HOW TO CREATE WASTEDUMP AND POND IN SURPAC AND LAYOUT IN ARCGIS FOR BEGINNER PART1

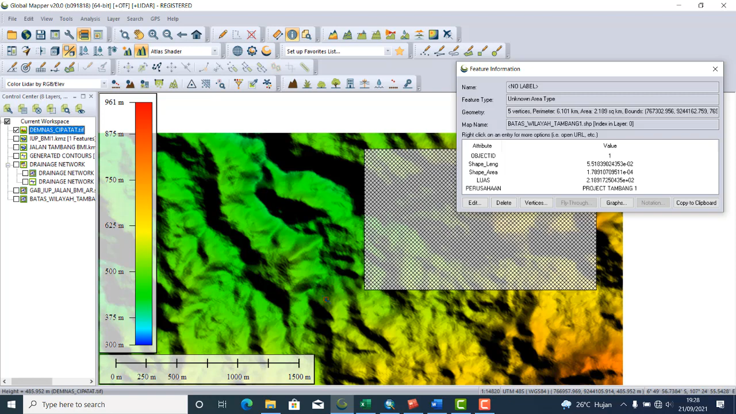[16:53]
Setelah dibuka DEMNAS Cipatat. Kita. Export dulu. Kita mau export data ini menjadi XJJ. Nanti akan diolah jadi data 3D. Export elevation grid format. Ini ada geotif. Kita ubah menjadi XJJ. Data XJJ grid. Ada.
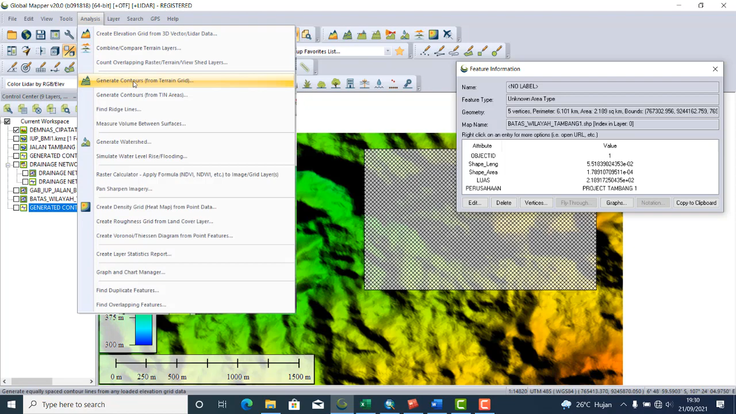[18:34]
Selanjutnya kita masih coba ini juga membuat sungai. Analisis. Generate. Watershed. Ya. Oke. Gak ada perubahan apa-apa. Jadi disini 250. Silahkan di. Setting-setting sendiri. Tapi ini. Di ini aja.
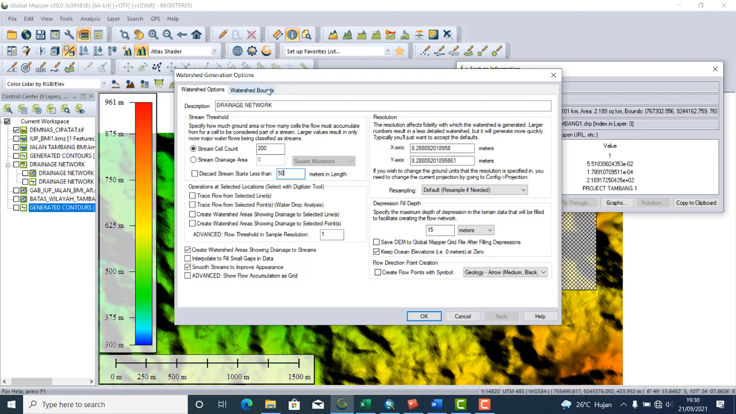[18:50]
Watershed bondnya kita klik lagi. Crop to selected feature area.
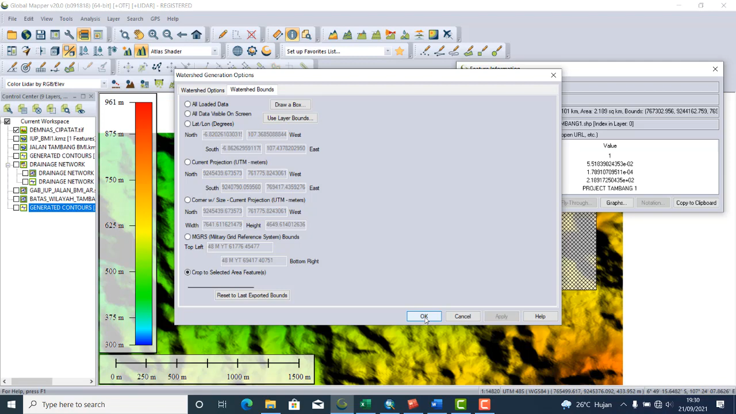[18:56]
Oke. Nah. Kita sudah punya. Contour dan sungai.